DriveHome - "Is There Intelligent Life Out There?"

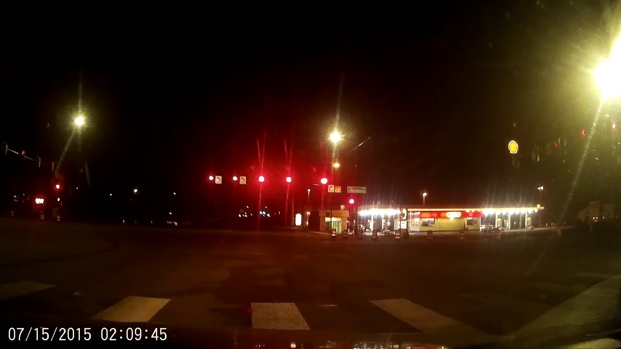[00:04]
Hello everybody, this is Zacksteer99 on my drive home from work at 2.09 a.m. on Wednesday morning, the 15th of July. Boy, where's the summer going? It's going by fast. My son's going to be starting school here in about a month already.
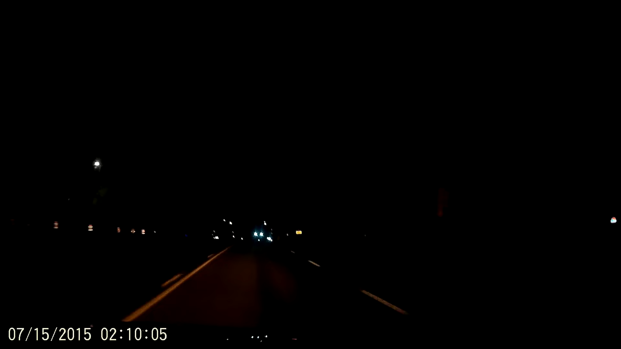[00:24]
Time goes by too quick, I'm telling you that much. As you can see, the highway here is pretty barren. Not a whole lot of other cars traveling this time of night. And if you do see another car this time of night out here, chances are good it's going to be a cop. So you really got to kind of watch your speed and everything you're doing this time of night.